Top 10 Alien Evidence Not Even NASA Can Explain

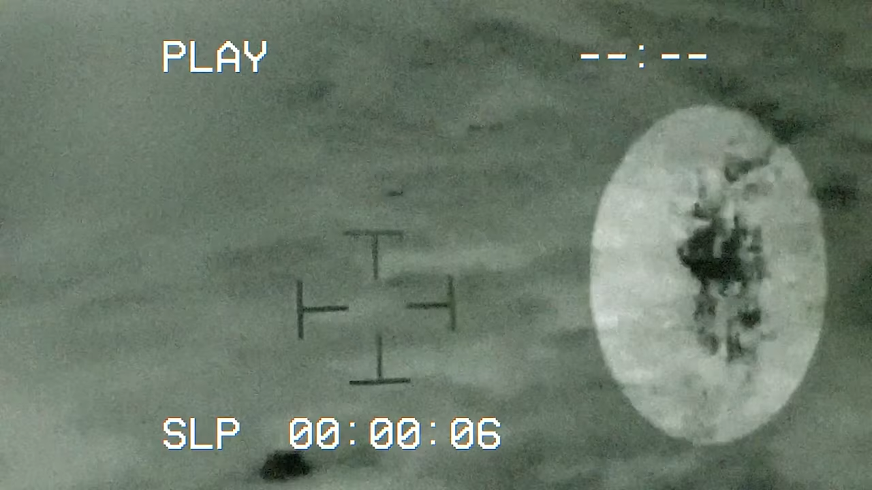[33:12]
So the video, capturing this cloaked jellyfish shaped object racefully traversing the airspace above a US military base, kind of has a lot of people going, huh?